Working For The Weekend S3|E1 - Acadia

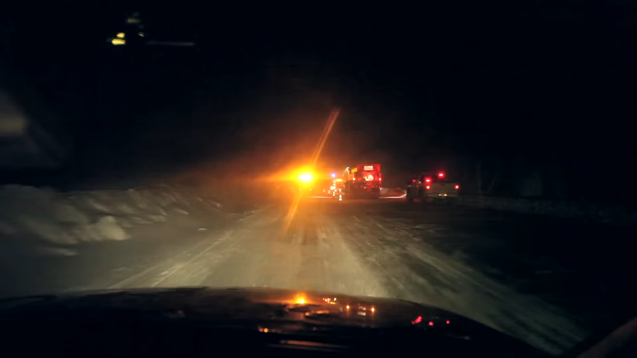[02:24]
Drove up to Mount Desert Island, took the 3-hour drive up the night before, passing accident after accident after accident, and got the goods the next day.